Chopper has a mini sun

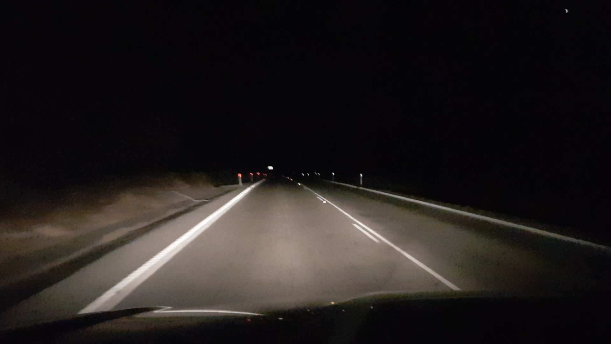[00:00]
Alright guys, check this out. I've got a couple of mini suns on the front of me. Holy crap, look at that daylight boys. Turn on the sun, turn on the sun. Two 150 watt KC daylighters as you guys call them in America. We call them Spitfires here in Australia. How's that for some off-road lights boys? See for bloody miles, you can mount K-todes at a kilometre. I like to see where I'm going in the dark boys.